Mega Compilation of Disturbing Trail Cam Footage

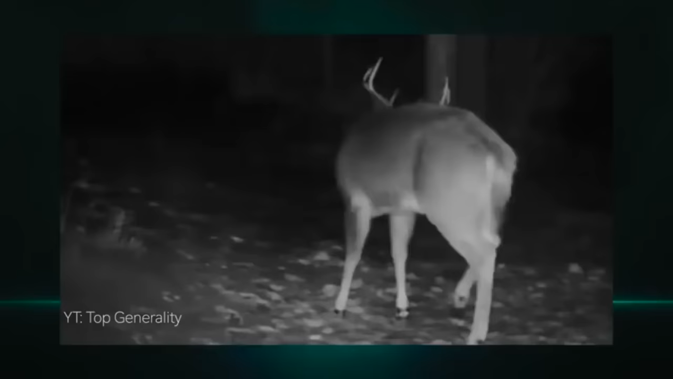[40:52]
The owner had been watching this deer for the last year or so, and one evening he saw him drift into his camera.
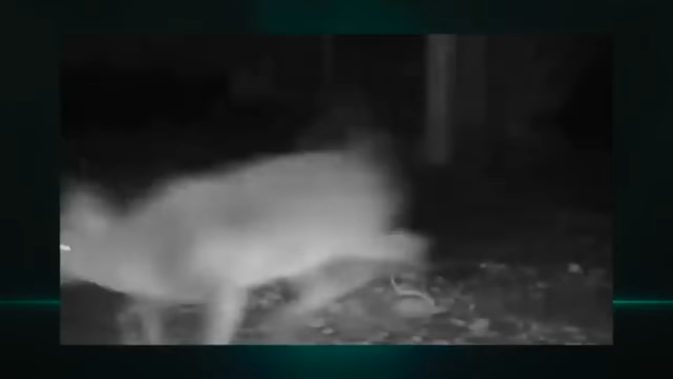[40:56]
A few days later when he gathered the footage, what he saw next startled him, and the deer apparently.
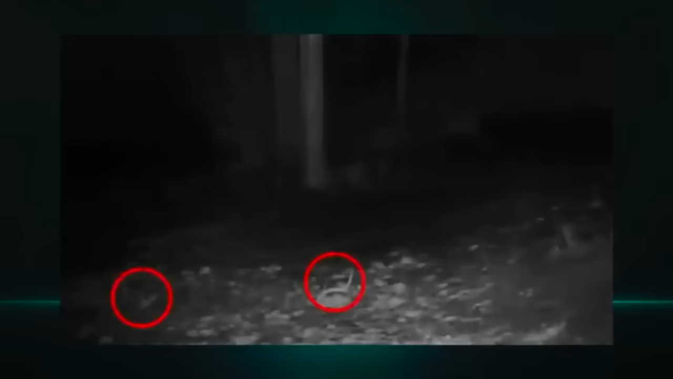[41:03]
A white-tailed buck either shakes his antlers off or hits them against the tree in the background, I can't tell. But either way, the deer sheds them and takes off running. For those of you just as surprised as the deer that his antlers fell off, don't worry. A drop in testosterone after the rut causes weakness in the connection tissue and the antlers fall off. Antlers drop annually in late winter, typically January through March. The dropped antlers are called sheds, and the process doesn't hurt the buck.
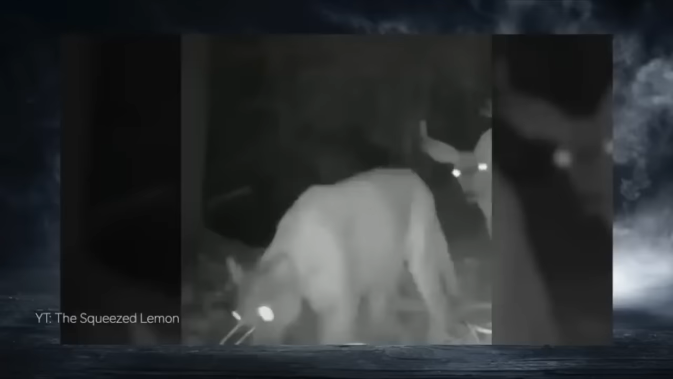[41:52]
The trail cam video shows a cougar and a deer walking together calmly in the woods, rather than running or chasing one another. The deer is actually following the cat.
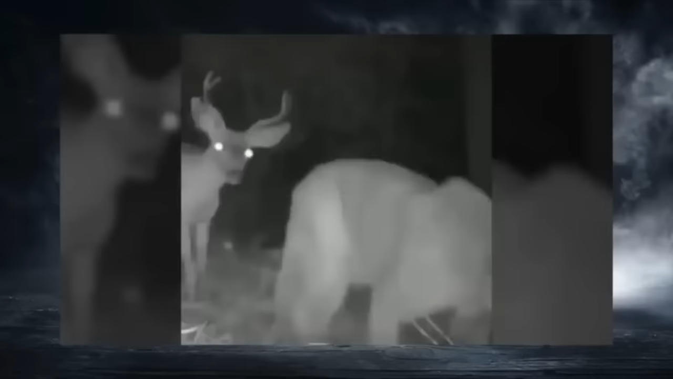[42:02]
It's incredible. I'd love to know if you guys have seen anything like this. And on another note, the submission said that this was a bobcat, but to me it looks like a cougar, mountain lion.
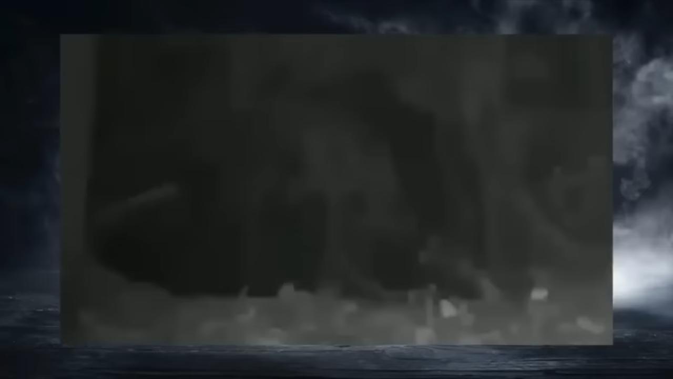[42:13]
The tail seems much thicker than a bobcat's. Anyhow, I'd love to know your thoughts on the video and the actual cat in the video. And either way, it looks like the joke's on us.
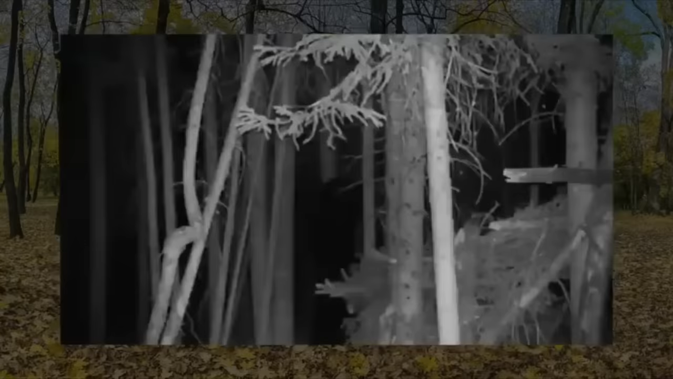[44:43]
And as you can see, as nightfall came, a shadowy figure appeared behind the structure. And while the night pictures weren't clear, the daylight pics were.
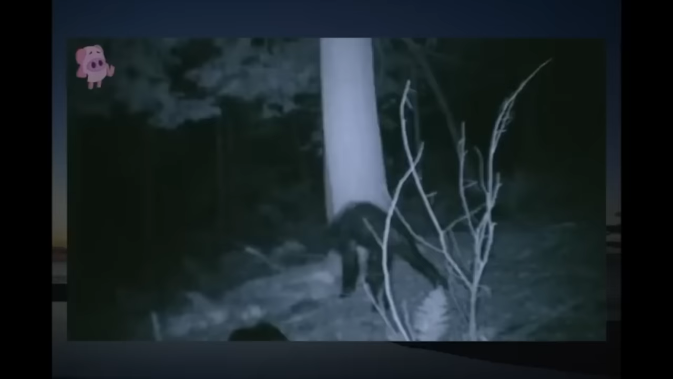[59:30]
It appears to be an ape-like creature digging through the undergrowth. When this photo surfaced, several Bigfoot researchers believed it to be evidence of a juvenile Sasquatch.
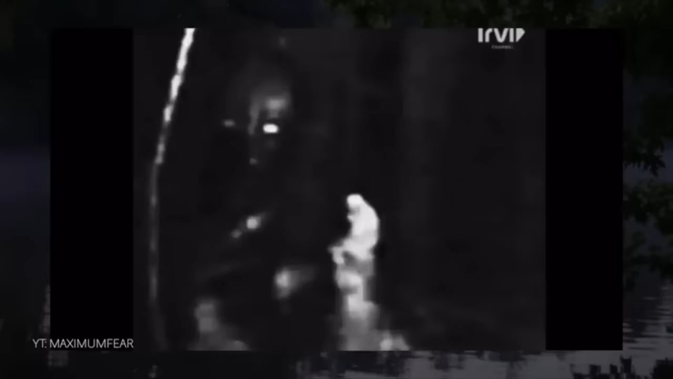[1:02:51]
Some people say the creature resembles a skinwalker. It looks paranormal to me. What do you guys think about this creature?
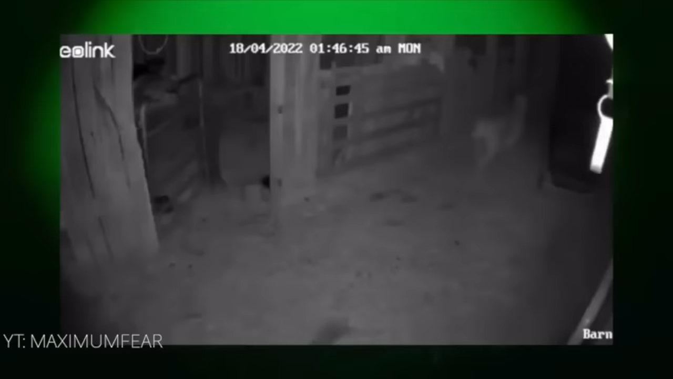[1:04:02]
Insane, if you ask me. Does anyone have any idea what this could be? The following clip was taken by a TikTok user in the UK. It shows the uploader's cat engaged in a tense standoff with a fox,
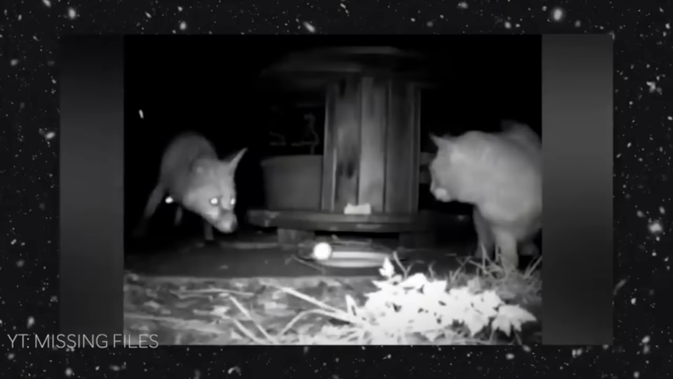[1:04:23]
which he claims was attempting to steal an egg from their garden. This particular cat is not going to give up that egg without a fight, though. Despite the fact that the vast majority of cats would never risk going up against an adult fox, this one doesn't seem to care. The cat eventually gets the fox to back down, with a series of hisses and stern meows before chasing it off.
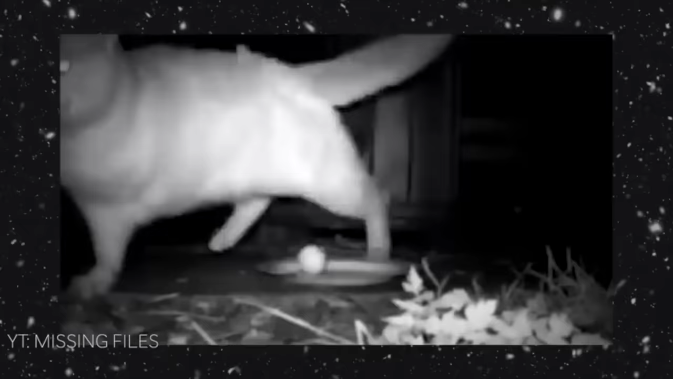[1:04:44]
If you haven't noticed by now, take a look at this courageous cat. He's missing a front leg, which makes his victory over the fox all the more impressive. This cat is not one to be messed with.